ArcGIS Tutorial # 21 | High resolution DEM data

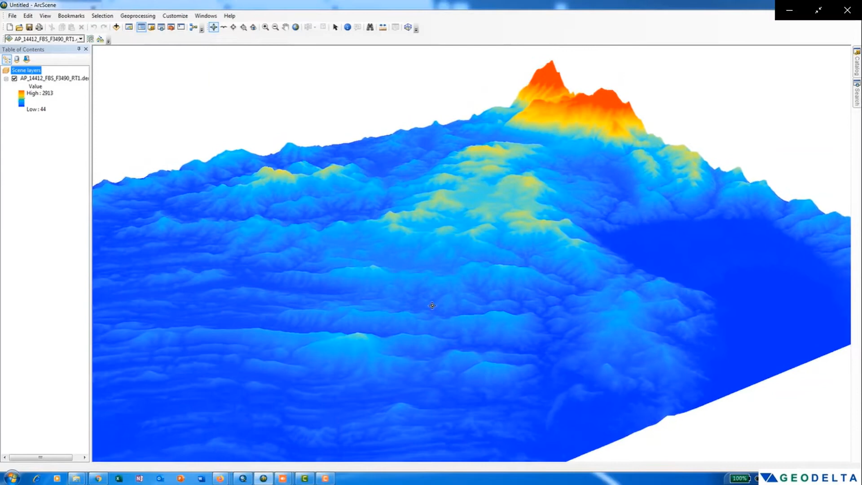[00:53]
the resolution of 12.5 meters for free. So as you can see over here, one of the DEM which I have downloaded for free. So let's go ahead and see that how we can download this data.